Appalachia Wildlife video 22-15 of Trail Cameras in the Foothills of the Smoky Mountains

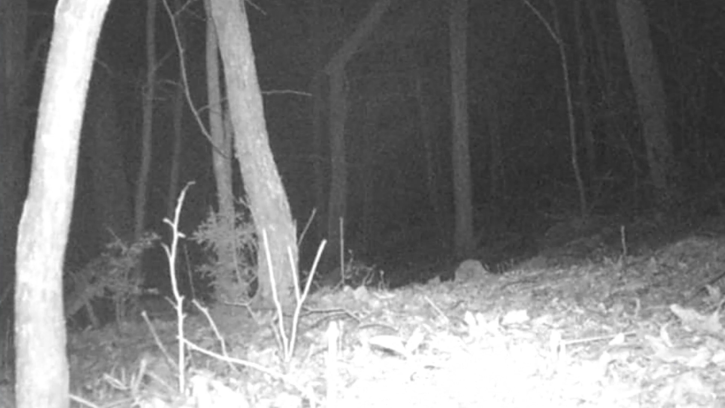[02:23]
He's pulling around here. Chasing bugs. Whatever he can catch up with.
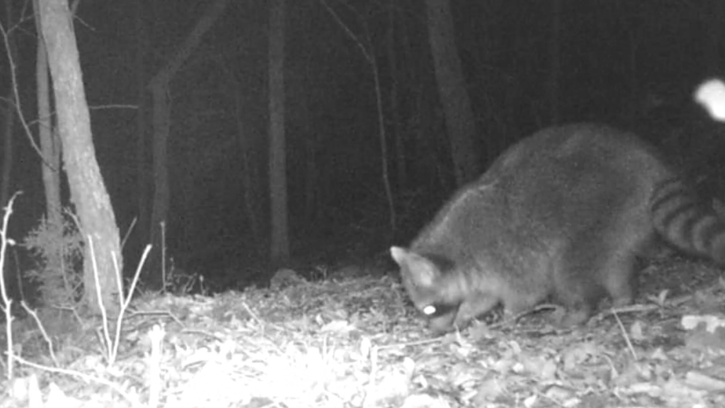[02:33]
Always foraging around these woods.
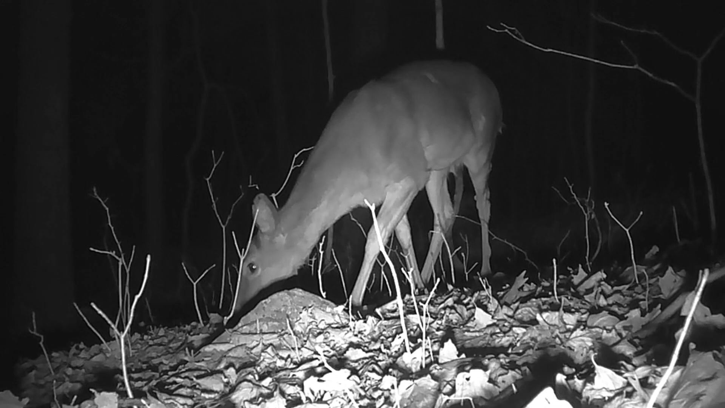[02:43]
so is the deer it don't matter day or night but they're always on the lookout now back at the rock you can see old possum there
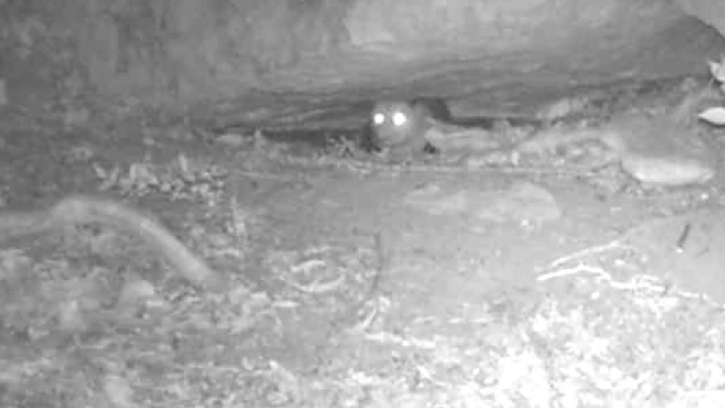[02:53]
he's checking before he comes out of there but for long he's out eating saw bras hedges whatever he can get a hold of
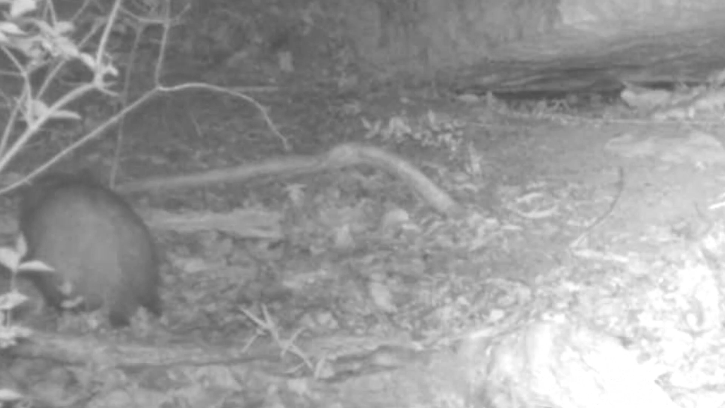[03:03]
and here's the rock too managed to catch a little old screech owl checking things out everything loves that little perch well that was into the pictures i guess the old
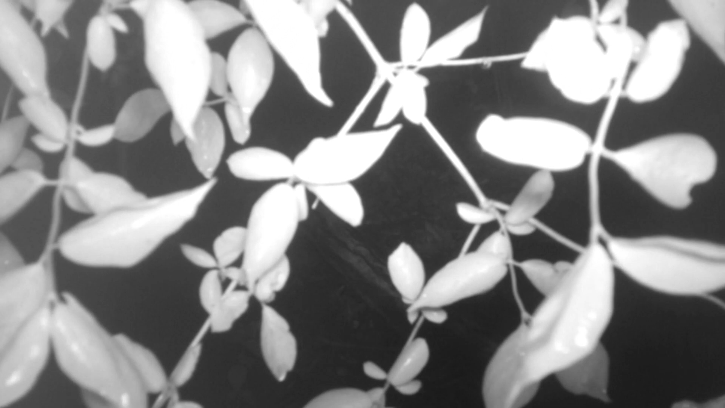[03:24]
hedges just claimed down there something fell on them pulled them down in front of the camera had to trim that and the old rabbits scurrying around and there's a rare picture of a blind squirrel going by now i managed to catch a few skunks that looks like flash going up the cliffs there
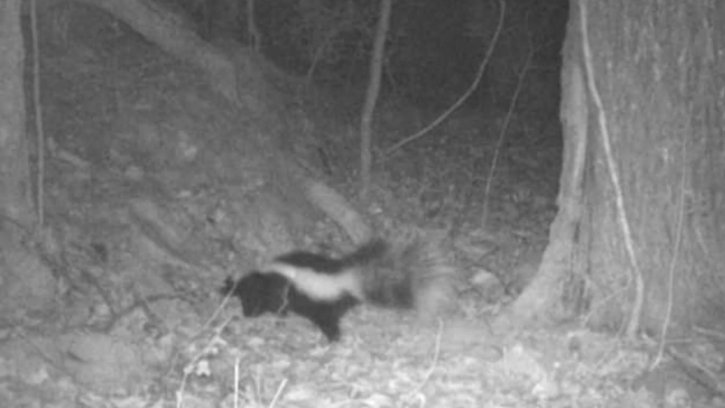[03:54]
and there he is again at the scent tree going up towards the rock motel now here's an old lightning looks like caught a picture of him there on the trail
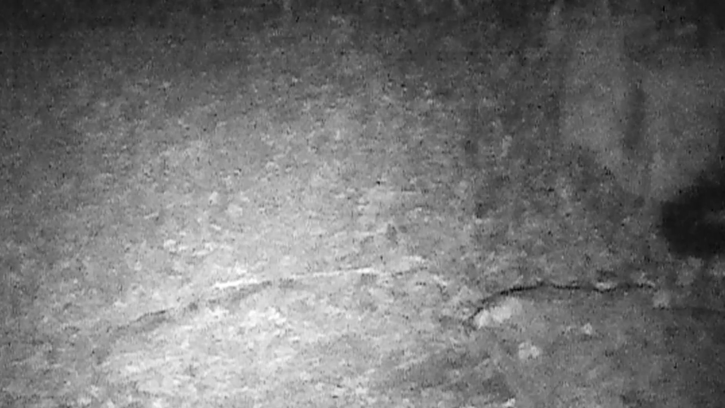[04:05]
there he is again he's at the scent tree so i did catch a few but i didn't catch old snowball a lot of them still held up in their dens oh mr possum you see him coming and going that rock all the time and i don't understand here's the third week now he's gathering up leaves for his den it's funny how he does that collects them up on his tail he's taking them up to rock motel to make his den